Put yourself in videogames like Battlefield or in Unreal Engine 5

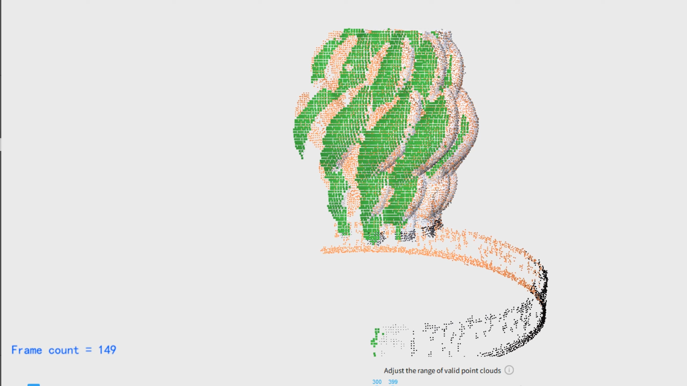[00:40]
You can use an app on windows to scan objects, either put the scanner on a standard and put the item you want on a turntable,
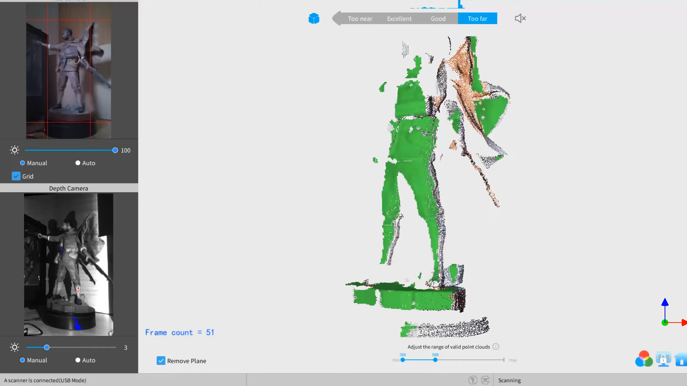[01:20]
How it works, you will get a live view of what the camera is seeing
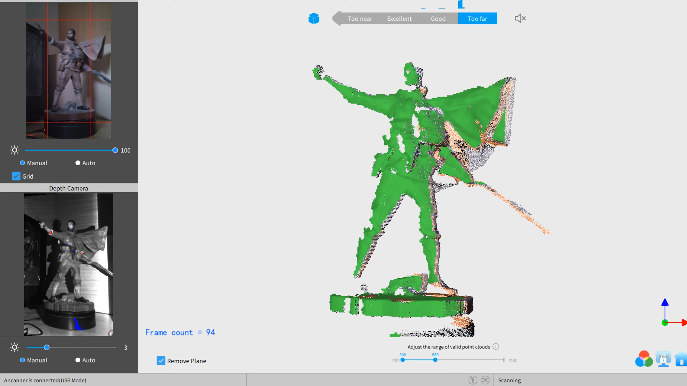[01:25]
and the point cloud itself of what you can also set the range of,
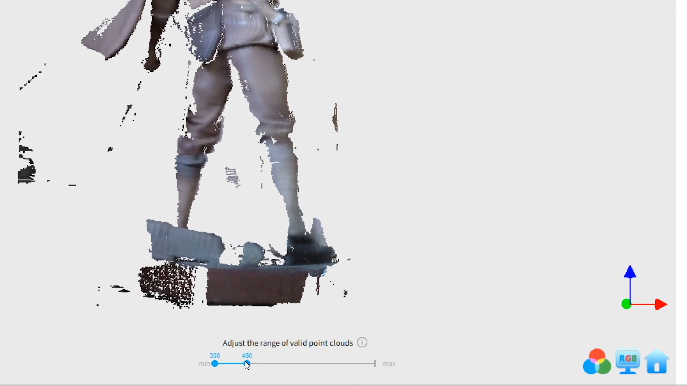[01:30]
so you don't scan the background for example that you don't want If it all looks good,
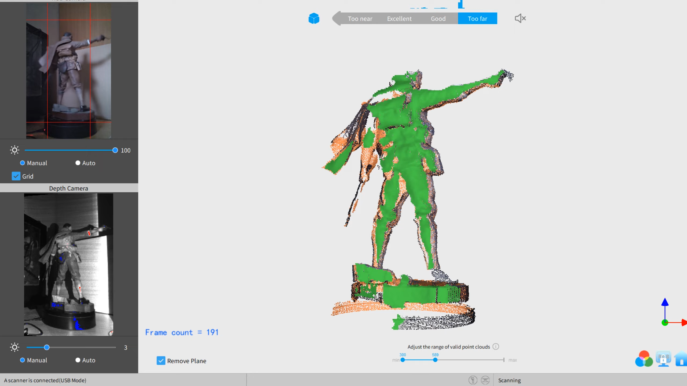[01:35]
you can start scanning, but don't forget to cover everything with the camera,
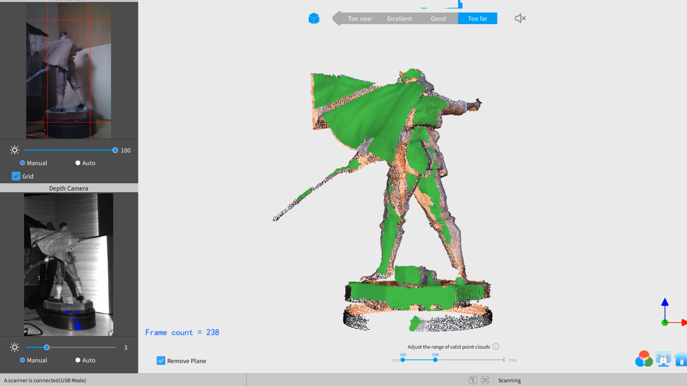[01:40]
because you don't want any holes in places they don't belong Then it is just the case of processing it,
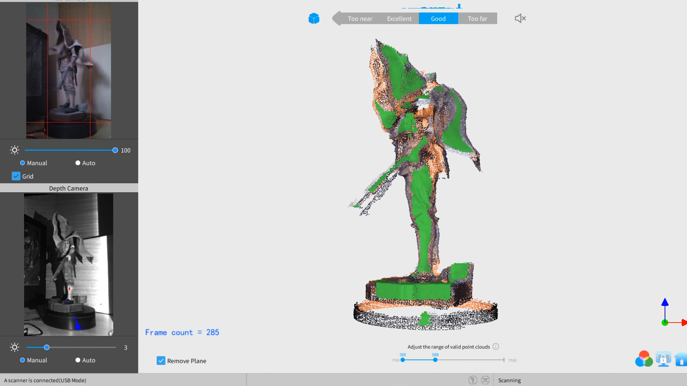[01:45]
letting the tools do the texture work and the uv mapping